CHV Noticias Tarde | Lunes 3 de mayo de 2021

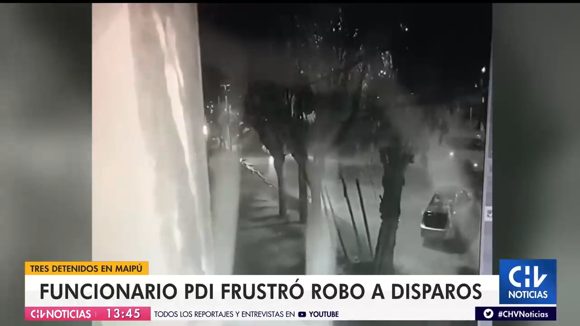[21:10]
funcionario de la policía de investigaciones de la brigada investigadora de robos occidente y quien estaba llegando hasta su domicilio particular cuando es abordado por estos asaltantes llegaba con una mujer lo decíamos